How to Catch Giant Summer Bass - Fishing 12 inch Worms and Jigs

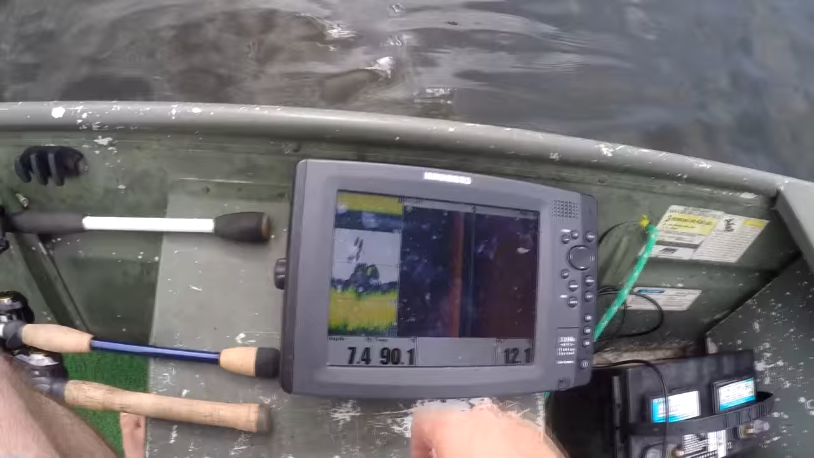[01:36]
As you can see, I've already found a little spot with a little brush pile down there, but I brought it this time.
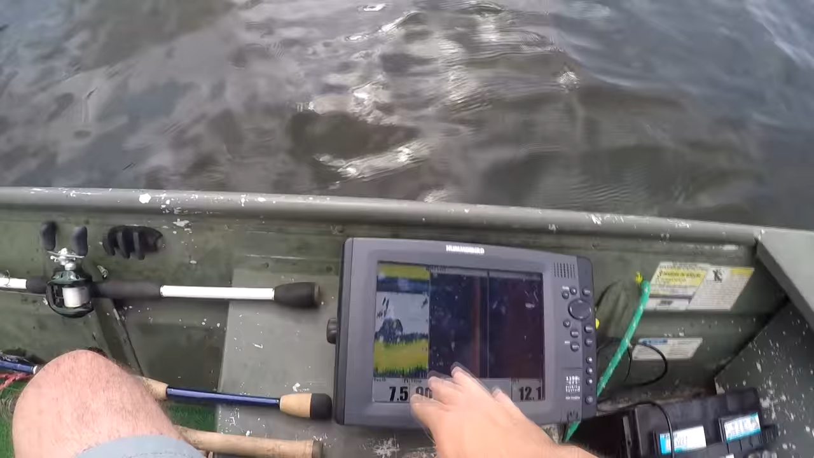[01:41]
That way I can show you after I catch a fish, I'll show you what it was, what depth I was in. But I'm gonna use my jig to kind of be my eyes. You know, I'm gonna let it kind of tell me what's below the surface, and then I'll just come back and show you guys what I found here. All right, guys, one other tip. I'm either dipping it in a garlic scent or I'm spraying it.
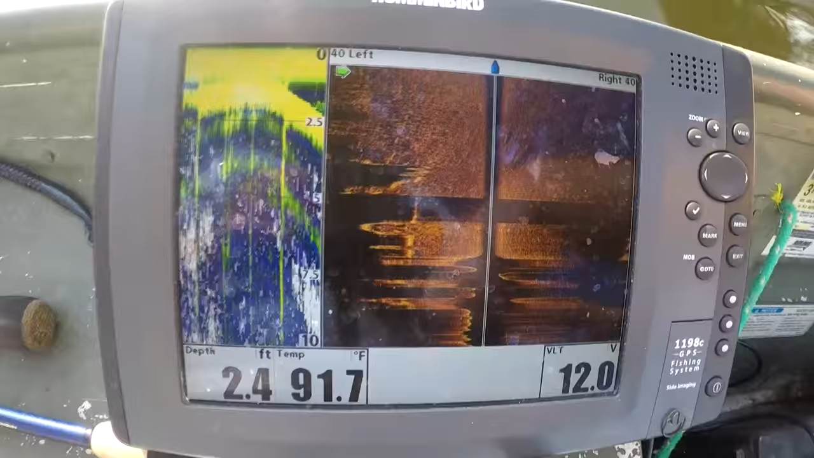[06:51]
On screen: depth 2.4 ft, water 91.7°F
So we're in 3-foot water up here on the bank. And then watch here as we start dropping off.
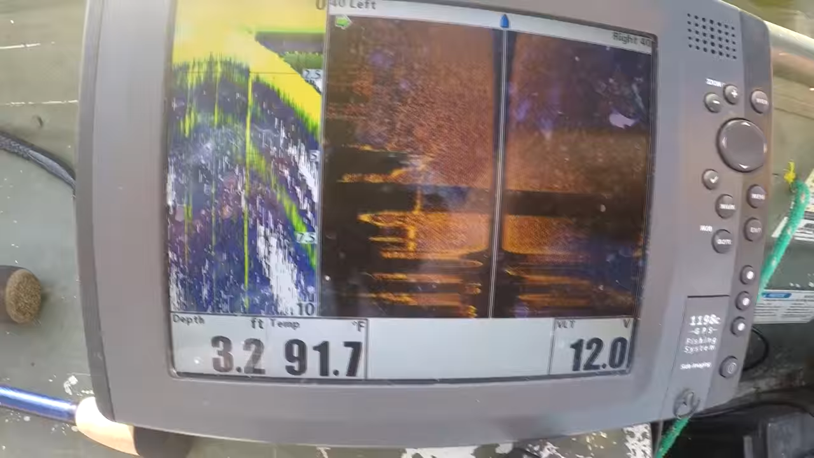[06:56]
On screen: depth 3.2 ft, water 91.7°F
All right, we're heading out towards the main lake.
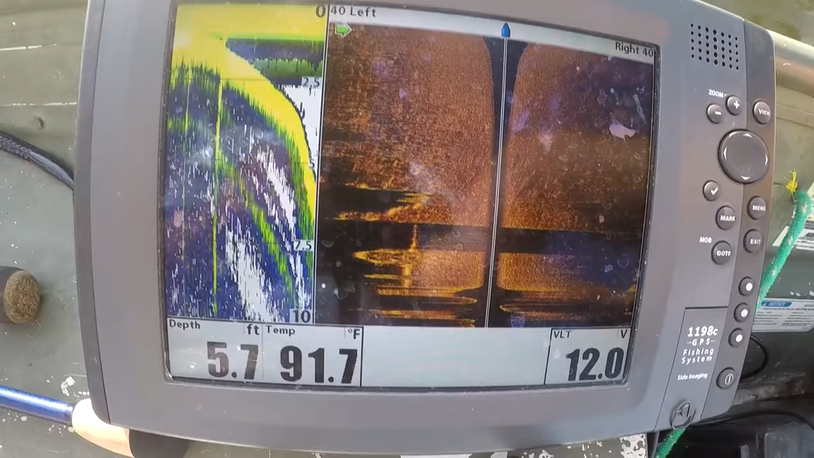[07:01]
On screen: depth 5.7 ft, water 91.7°F
We got one big drop off there. There we go.
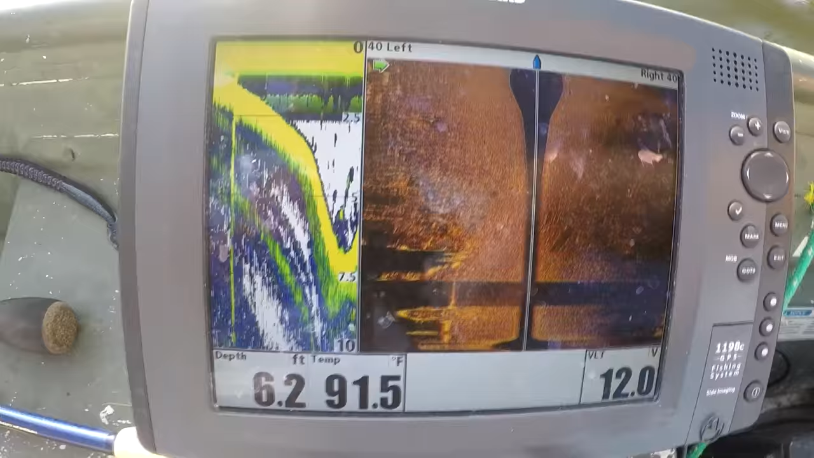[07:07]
On screen: depth 6.2 ft, water 91.5°F
A bunch of bait fish down in there. That's that double hump. Like I said, there's a hump up here.
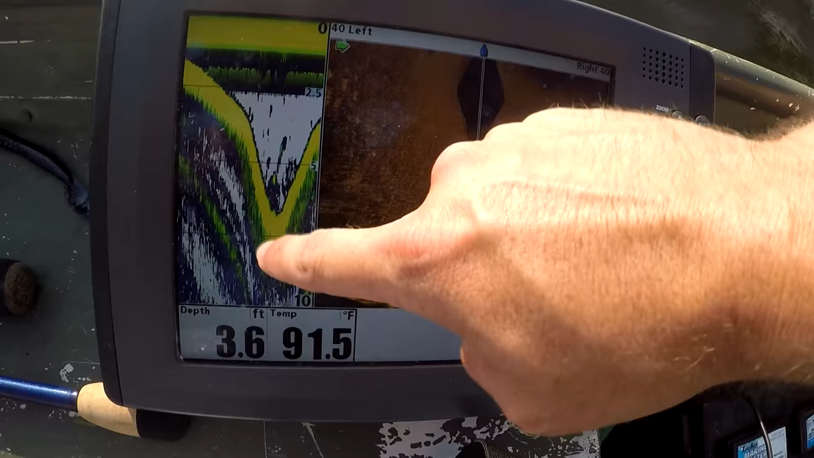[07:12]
On screen: depth 3.6 ft, water 91.5°F
I caught that big fish out of that bottom. You know, I brought that finesse worm right down in there.
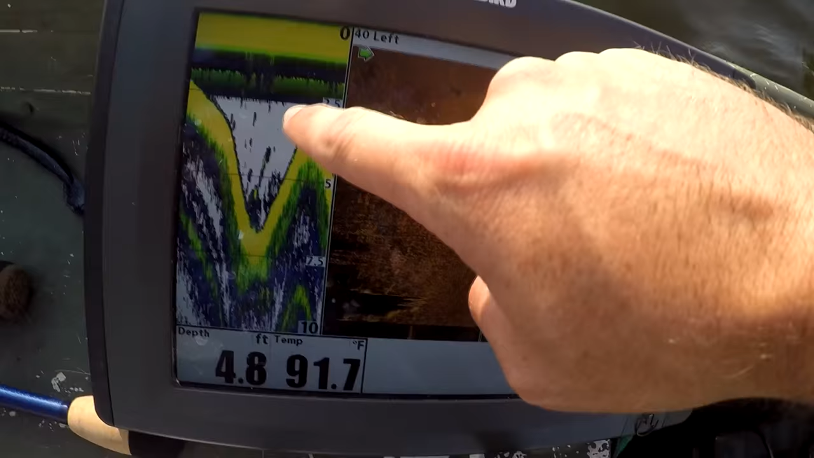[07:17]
On screen: depth 4.8 ft, water 91.7°F
And then there's another hump. So you could tell a lot of those fish are stacked up right there in between those two humps.
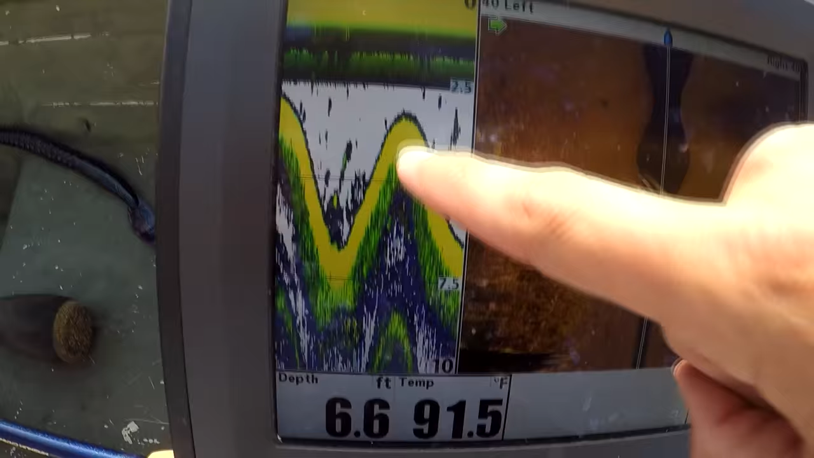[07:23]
On screen: depth 6.6 ft, water 91.5°F
And then this hump leads out into the main lake. That's where I was positioning my boat.
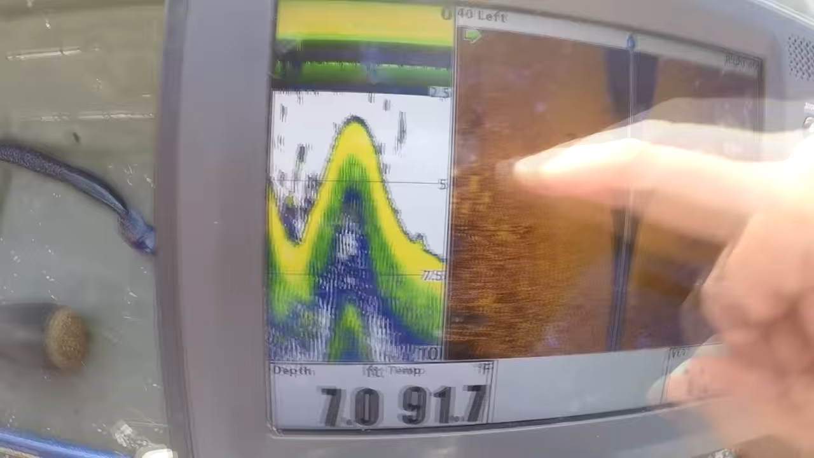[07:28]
On screen: depth 7.0 ft, water 91.7°F
So I'm sitting out here in 13 feet of water, throwing up there, bringing it down that hump and back up the other side.
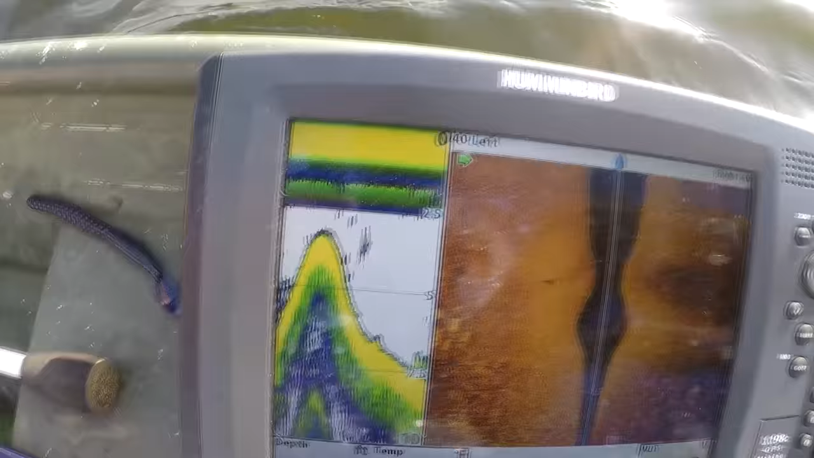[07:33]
And you can tell those fish, there's some fish stacked out here in the main lake too.
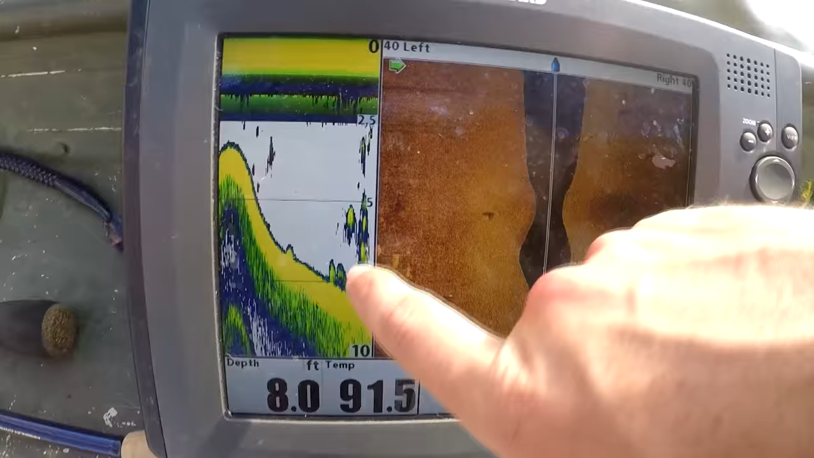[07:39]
On screen: depth 8.0 ft
I'm probably gonna back off and fish them just a little bit, but it's a good summertime pattern.